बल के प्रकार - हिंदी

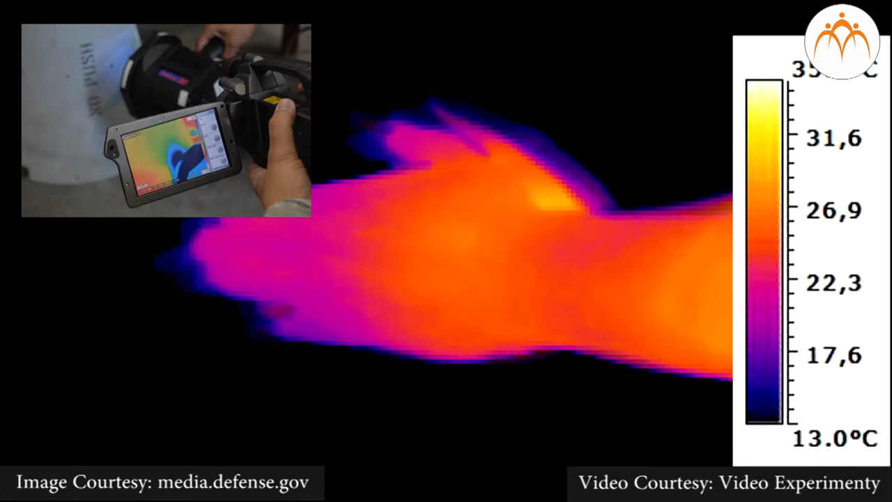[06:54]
On screen: scale bottom 13.0°C
है ऐसे अलग-अलग क्षेत्रों को चितरित करेगा अधिक उष्णता वाले क्षेत्र हमें पीले रंग में दिखाई देते हैं और ठंडे क्षेत्र बैंगरी रंग में दिखते हैं आप भी इस पेले क्षेतर को देख सकते हैं,
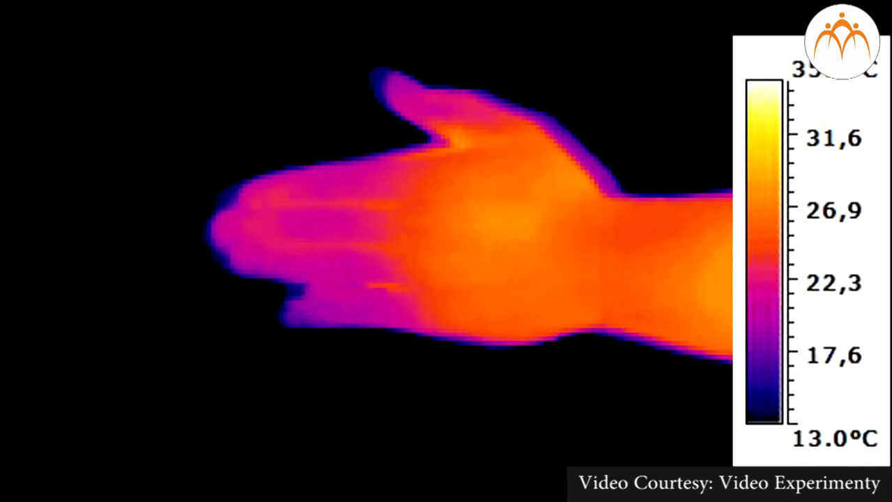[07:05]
On screen: scale bottom 13.0°C
जहां घर्षन के कारण उश्णता निर्मान हुई है।